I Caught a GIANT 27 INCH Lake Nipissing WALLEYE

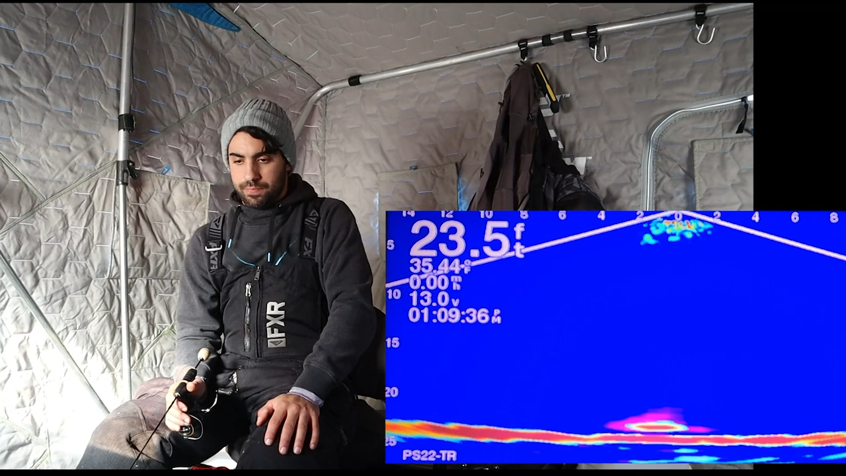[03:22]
On screen: depth 23.5 ft
Ooh, that one hit it hard. Fish on. Yeah? Yeah, it feels good too. Nice. Wicked. Oof.
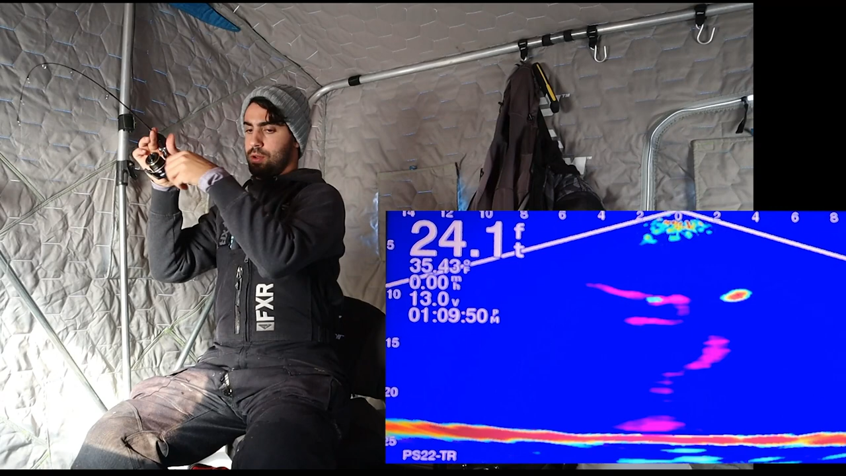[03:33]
On screen: depth 24.1 ft
There we go. That one smoked it.
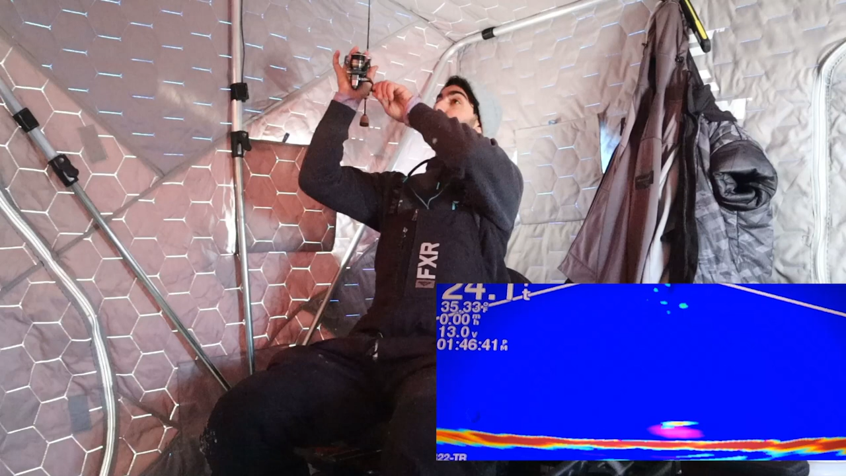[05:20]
Big. Oh, yeah. That's a good fish. That's a good fish. Ah, thought he was bigger.
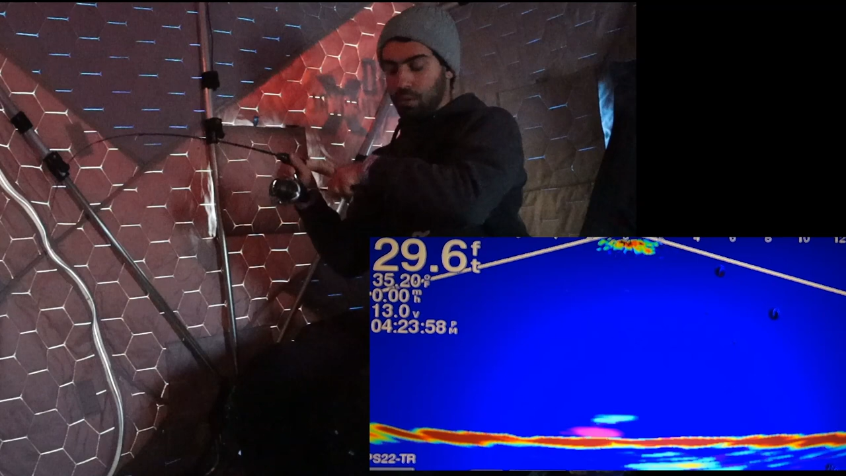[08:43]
On screen: depth 29.6 ft
Oh, that's a burb. That's a burb. No way.
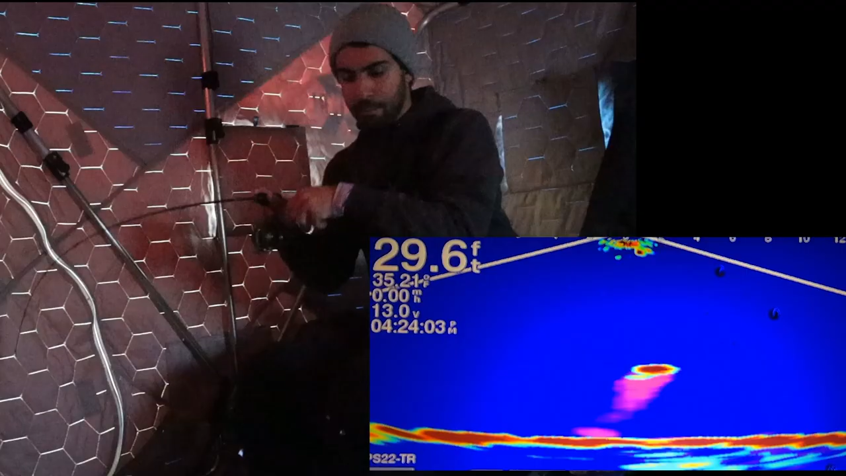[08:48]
On screen: depth 29.6 ft
Yep. Or it's a giant walleye. He's running. No. Yeah.